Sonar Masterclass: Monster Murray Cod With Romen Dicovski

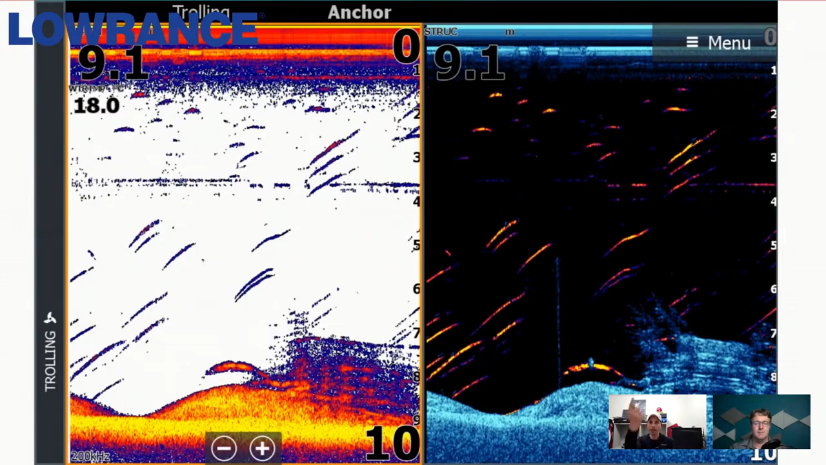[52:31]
you've got to be on your game because you can get hit as soon as that lure comes close to the bottom. Those fish can just come straight up, and you can see a straight line coming up, and before you know it, they've caught the lure halfway down. So that's the prime bit of native territory and perfect for vertical working. Yeah, good stuff.
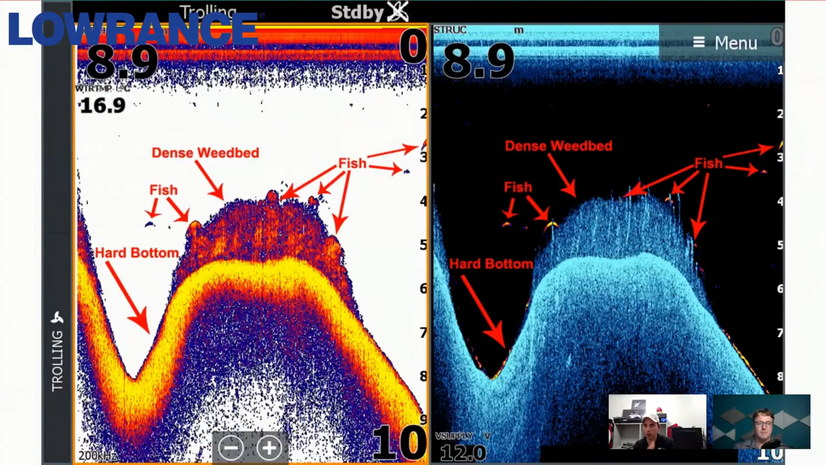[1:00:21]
So this is really a comparison between the two different, um, types of, uh, sonar readings, but also just highlighting the fact that you want to really look for that deviation. And that is a perfect scenario just to sit on and try and work out what's in that weed. Yeah.
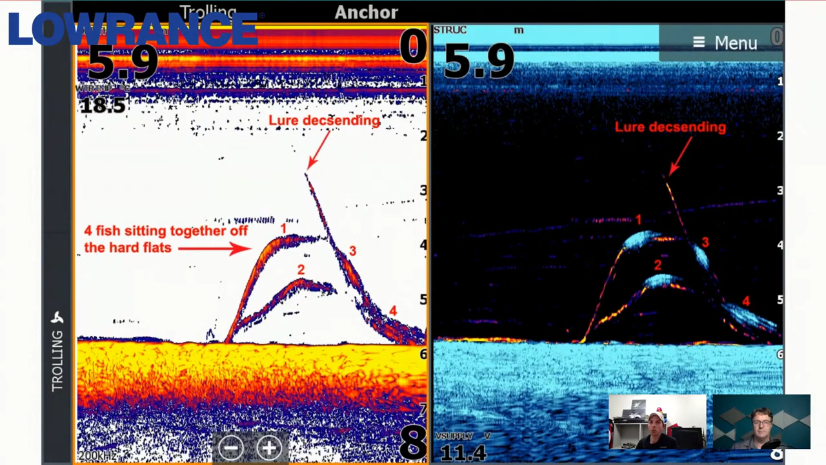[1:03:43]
So, um, that's what gets me really excited is seeing that movement. And I know that these are golden perch, even without catching them, because this particular dam does not have carp. So if you've got a carp infested waterway, you're going to get confused with what you're actually seeing. Um, cause carp do like to move in squiggly lines, but that's what this screenshot's all about. All right.
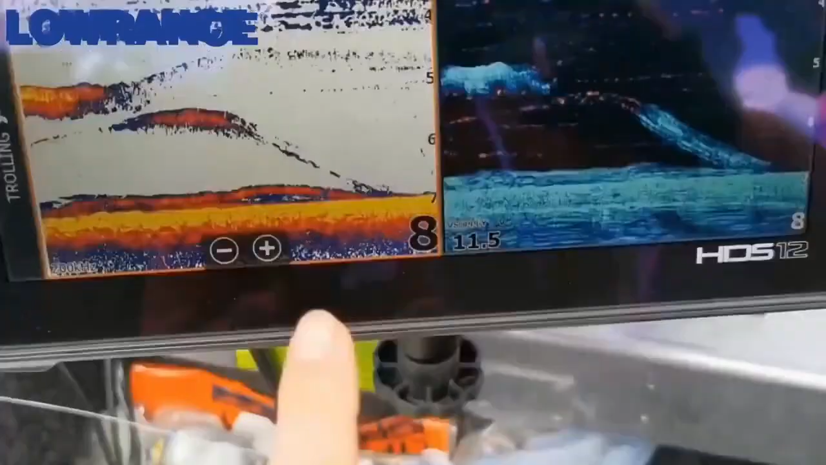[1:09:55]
Dam's open again, and as you can see there, we've got some good natives coming through.
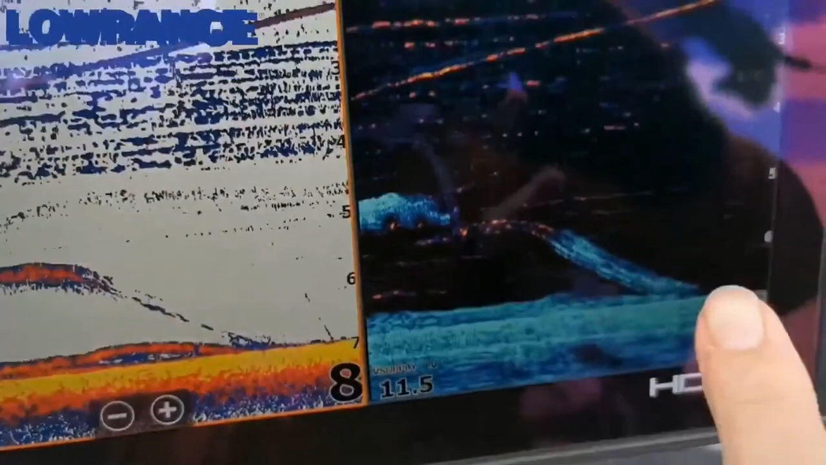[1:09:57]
We'll drop down this Rapala rip and rap, and let's see how long it takes.
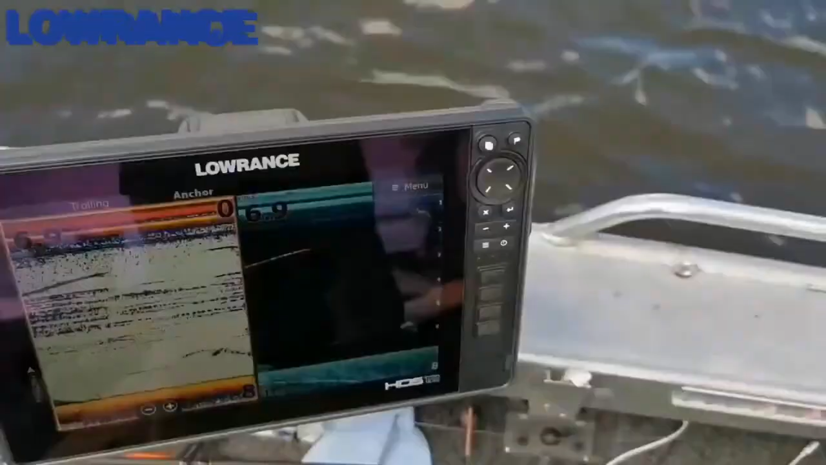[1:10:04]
Get that down there. And with the Lowrance HDS-12 Live, you can see that lure traveling down to the bottom.
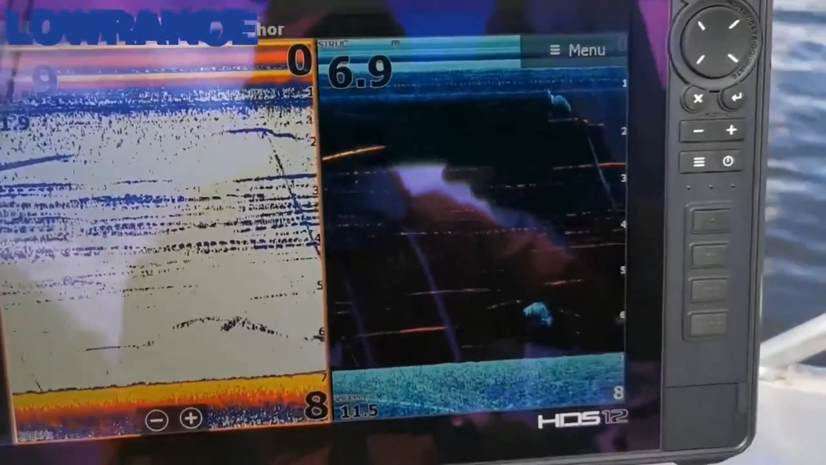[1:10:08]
There's a fish down there.
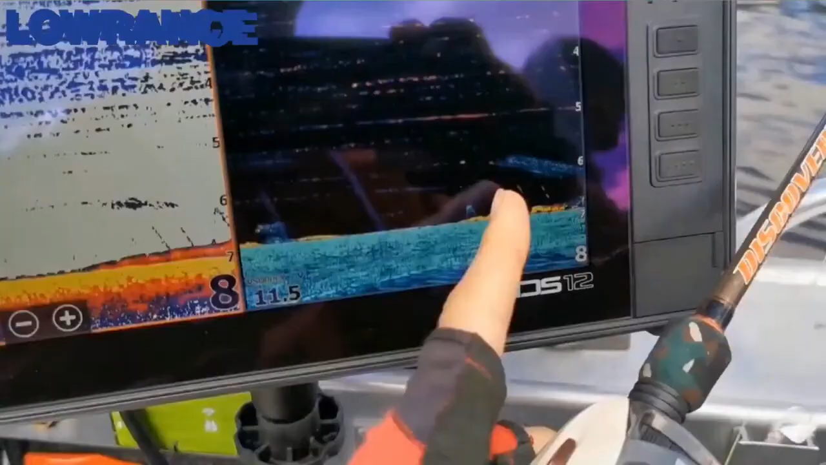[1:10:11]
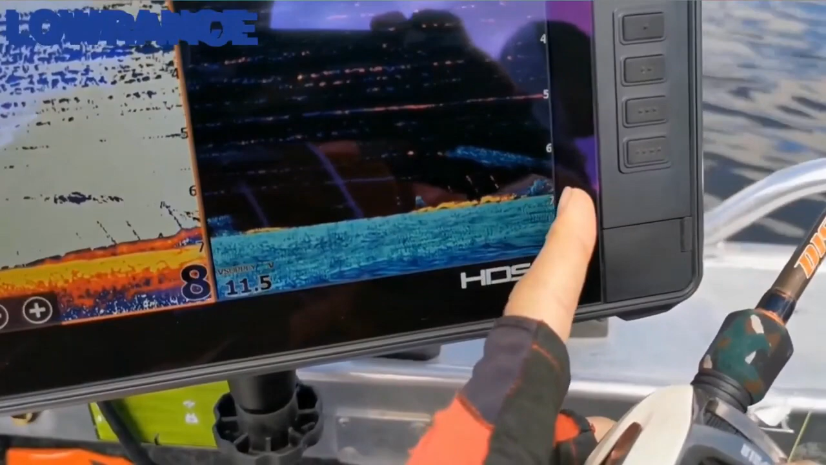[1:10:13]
You can see your fish is just coming up here now. Sitting on the bottom. My lure's come up and down.
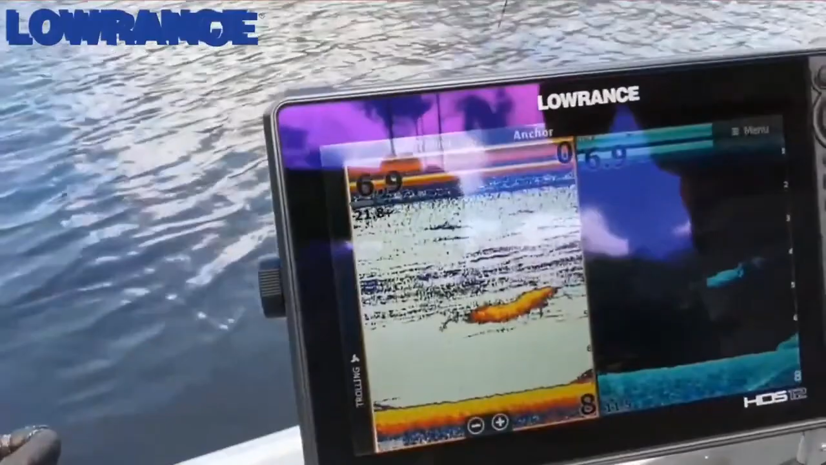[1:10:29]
That's the cod. This is a very big cod. I can't do much. I'm lifting it now, Pete.
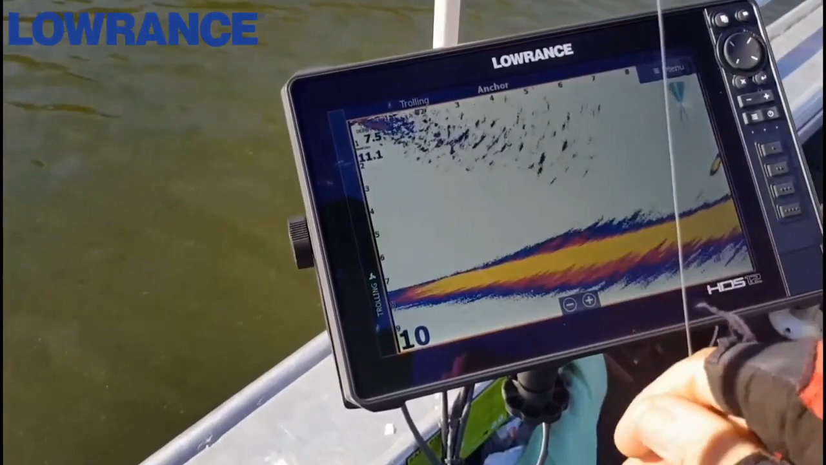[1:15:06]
and they're letting that lure fall and they're clicking the lure into gear straight away. You're going to lose a lot of range.
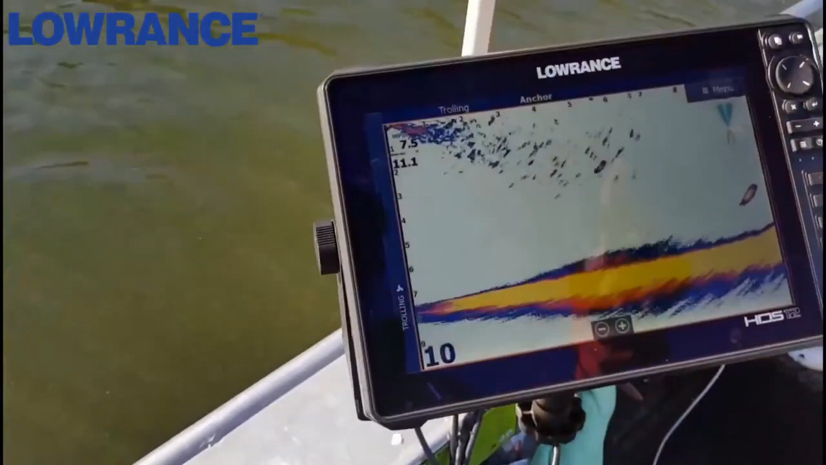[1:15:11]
And look at this, there's a fish out here. I'm casting using my Lorentz LiveSight. That's pretty good timing.
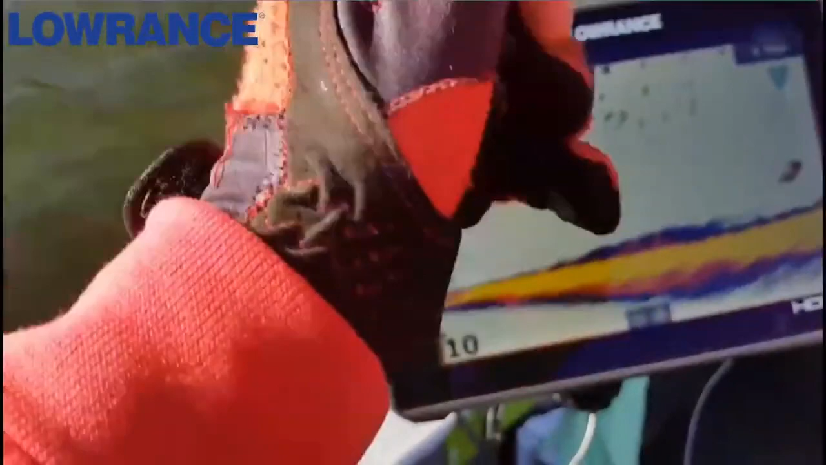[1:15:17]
I'm going to cast out my lure about that 10 meter mark and we're just going to let it free spool.
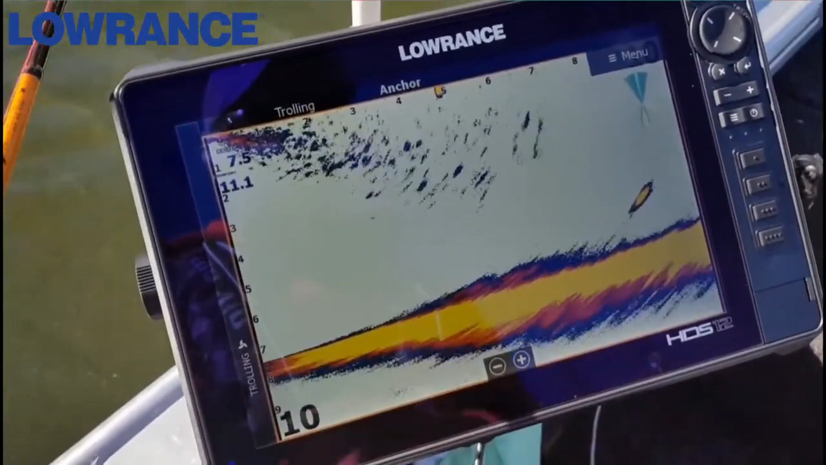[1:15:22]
So hopefully I have gone within that 10 meter range. I don't think I have.
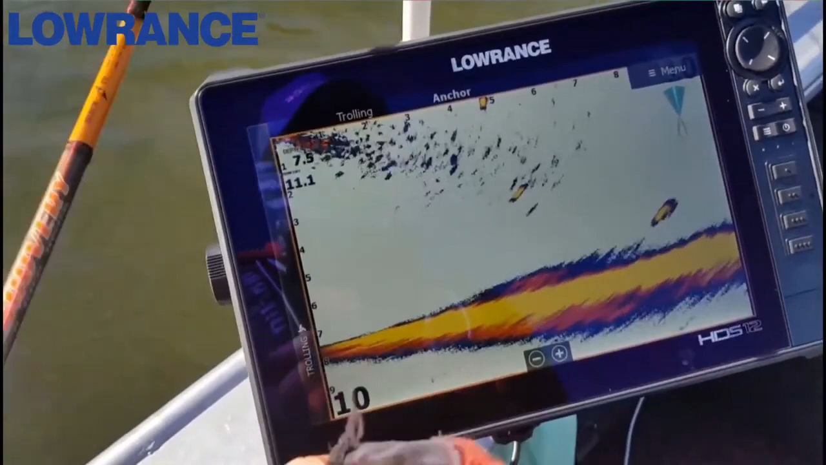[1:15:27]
So let's just reel in, get that lure into beam, which is there. Look, it's going straight on top of that fish now.
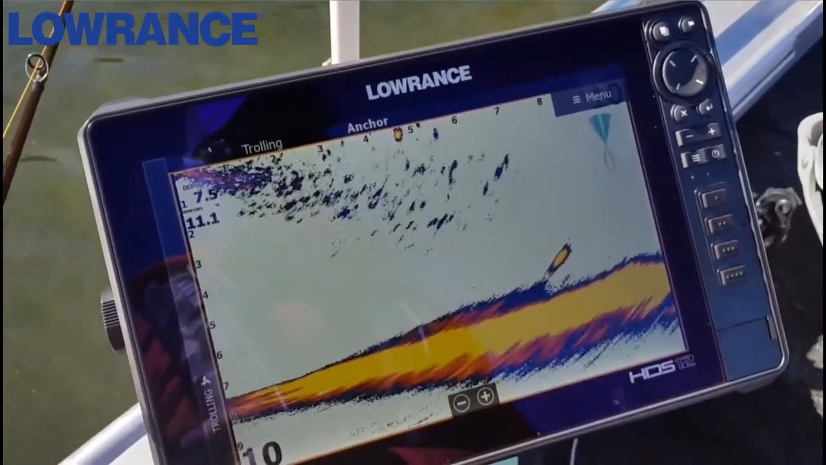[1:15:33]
My lure's there. I'm just going to jig it. How awesome is that? My lure's just here. I'm just going to let that sink.
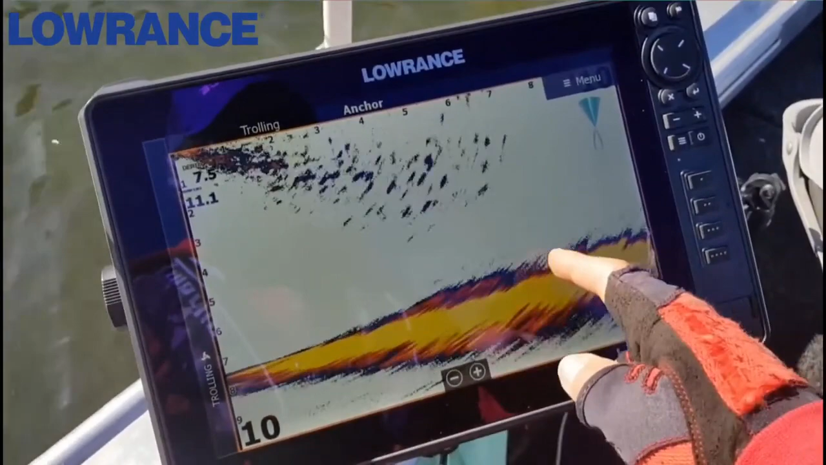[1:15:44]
And that fish was just hovering here and it's gone into the bottom. So I'm just going to slowly jig that in. And this has interrupted my little demonstration, but it's a good interruption.
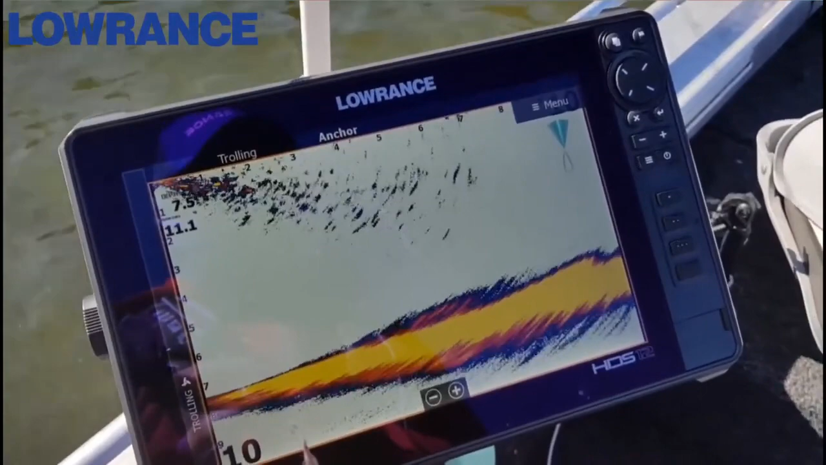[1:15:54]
That fish has just disappeared into this little bit of a weed pile here.